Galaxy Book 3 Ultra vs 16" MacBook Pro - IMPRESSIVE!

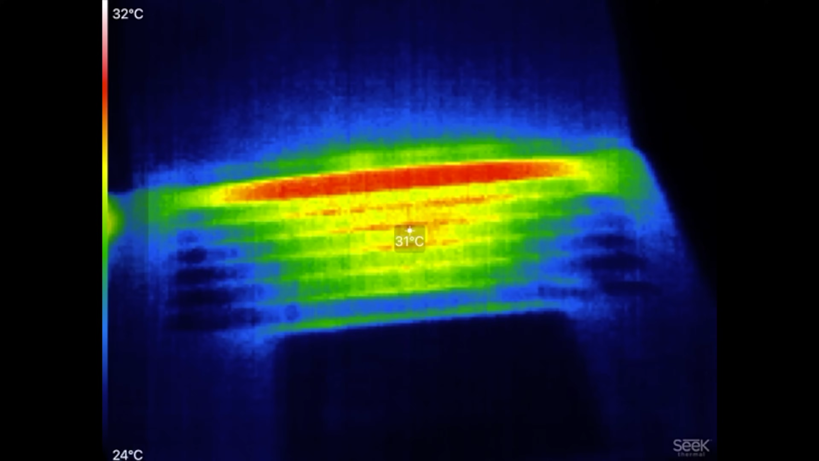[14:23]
On screen: spot 31°C, scale top 32°C, scale bottom 24°C
on the windows laptop you guys see that hot spot and on the
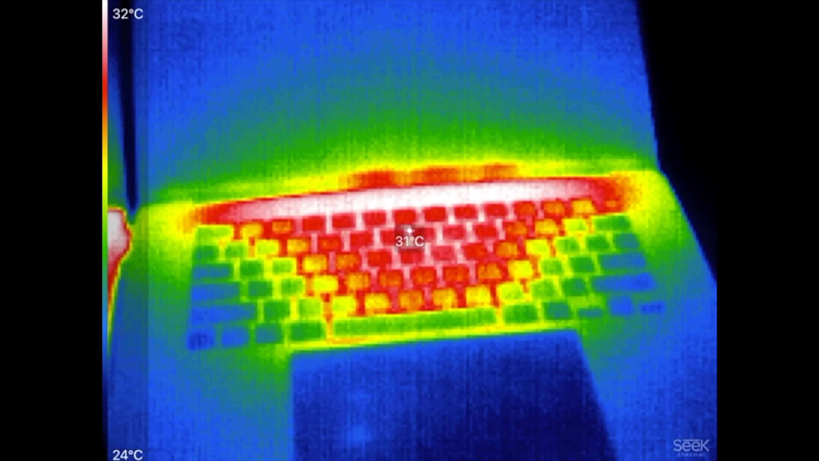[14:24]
On screen: spot 31°C, scale top 32°C, scale bottom 24°C
mac 31 32 definitely cooler and a smaller